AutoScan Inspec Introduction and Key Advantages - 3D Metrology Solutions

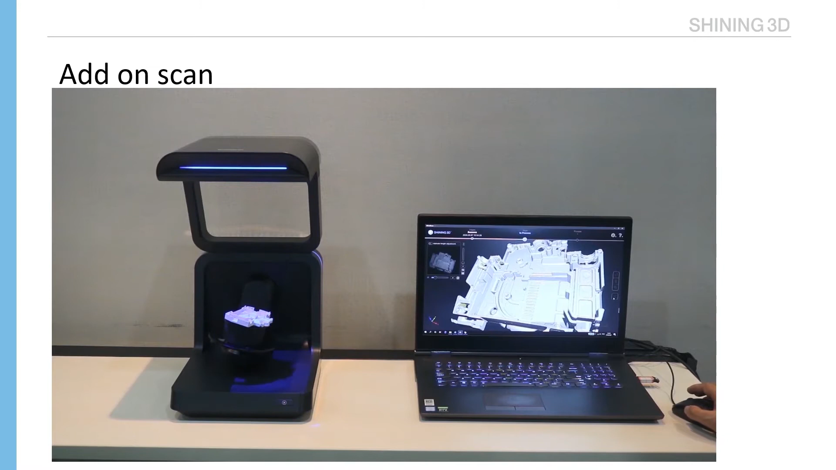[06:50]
The scanner will scan it automatically. And during scanning, we may need several add-on scans.